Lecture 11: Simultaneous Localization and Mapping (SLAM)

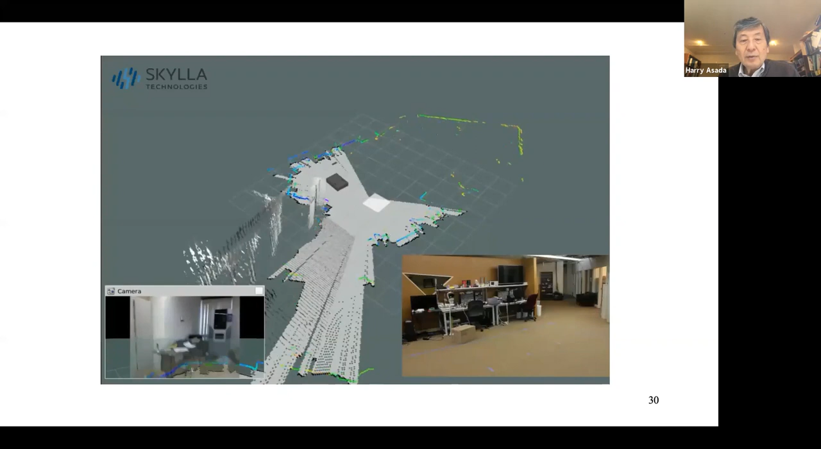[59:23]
on this kind of stuff uh um this is a vehicle looking around um the map uh you know moving around this environment and augmenting the map right
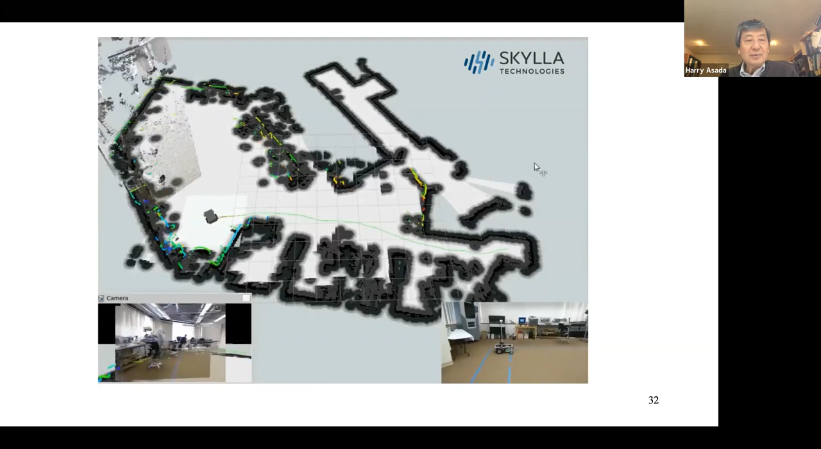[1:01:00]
more information um and then all on trajectories being the set and actually it goes yeah so
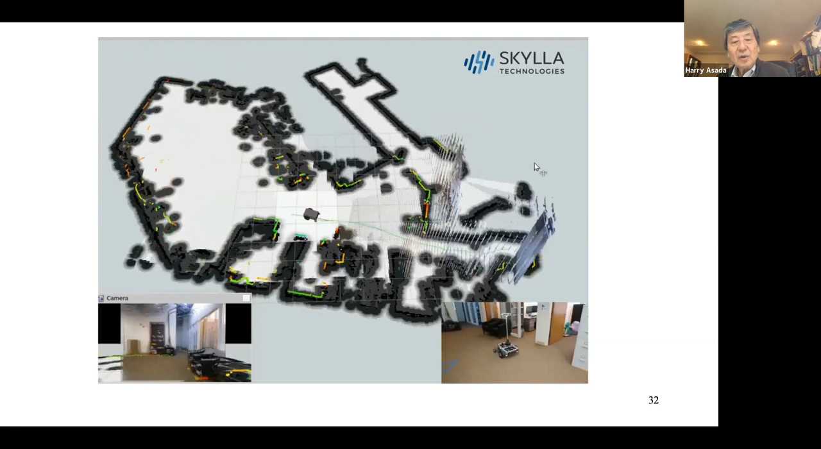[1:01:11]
as it goes the more information and actually it can go you know even a narrow corner and then i arrive at the destinations so um and then now uh it points to um another destination here in a green light actually you know points the um yeah and then immediately trajectory is planned and execute the task
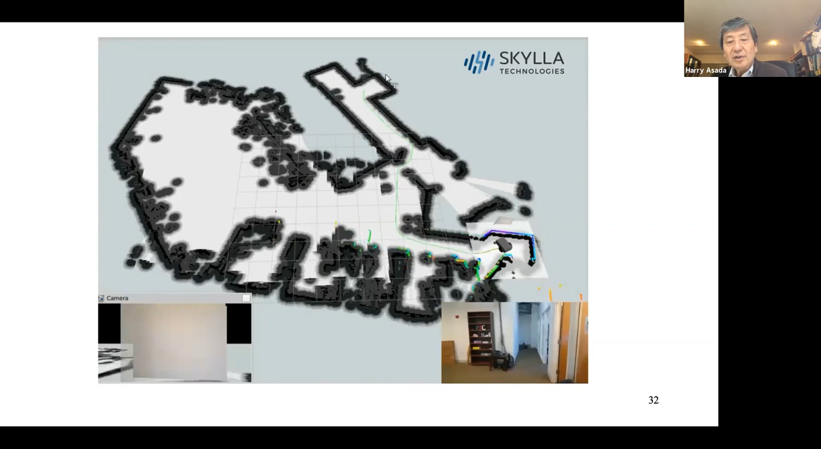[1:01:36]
so robot actually detecting the all environment um and
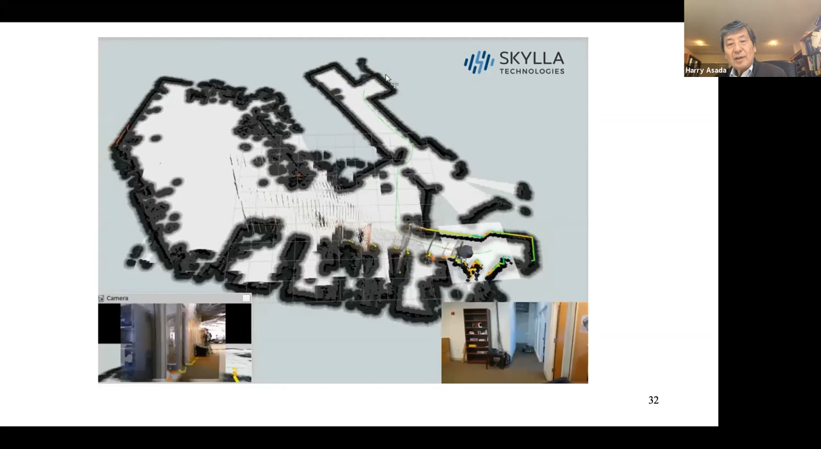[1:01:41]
go around and yeah even go through a narrow
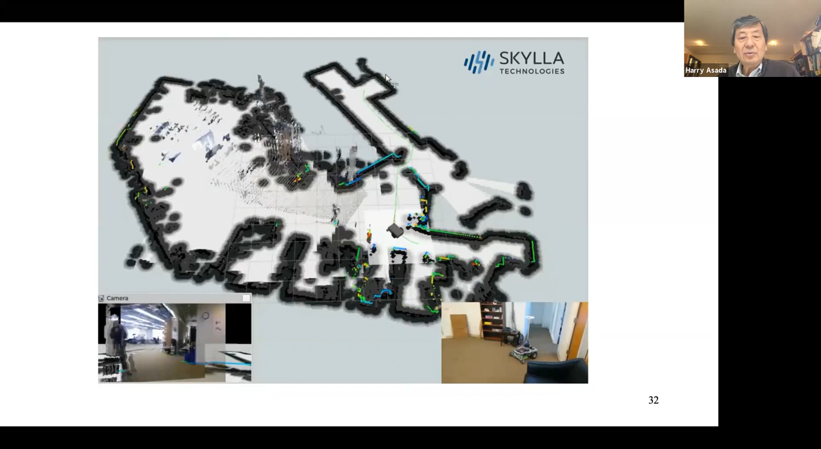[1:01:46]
doorway um when it's not sure it goes slowly
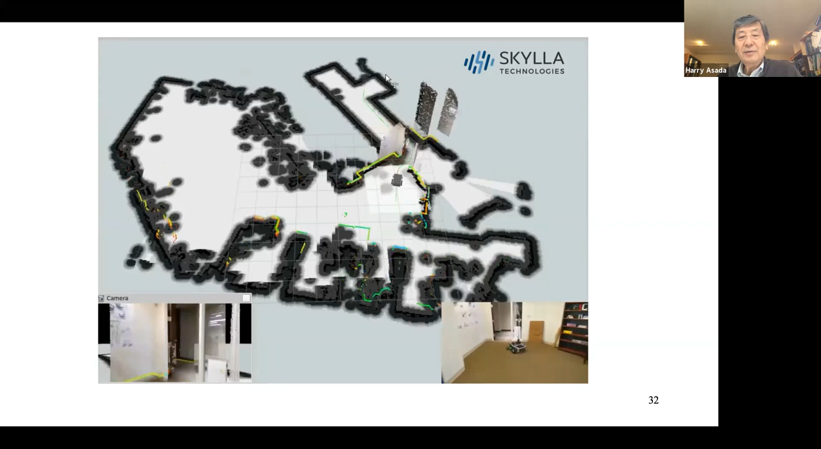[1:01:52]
yeah and here's the doorway and going to the hallway like that so i think that's good enough so that's that's the uh you know the technology